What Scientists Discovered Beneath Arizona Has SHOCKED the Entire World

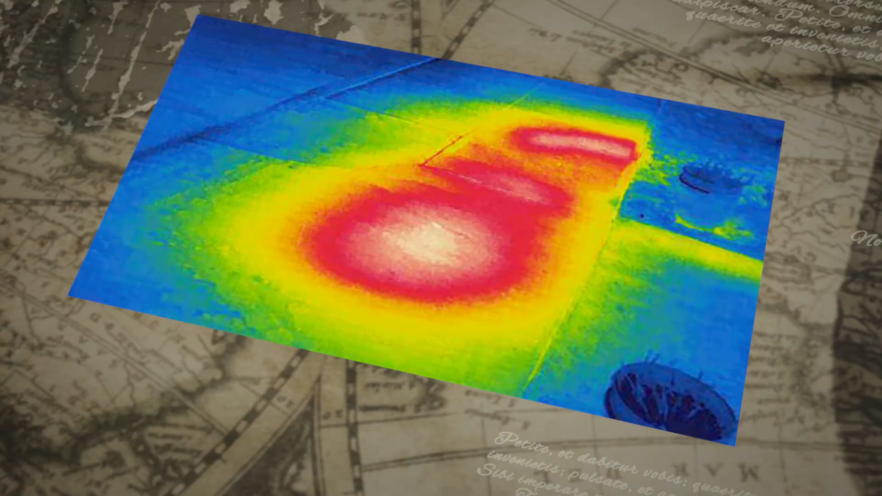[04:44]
Thermal imaging and magnetic studies are helping to reveal what might be a growing body of magma deep underground.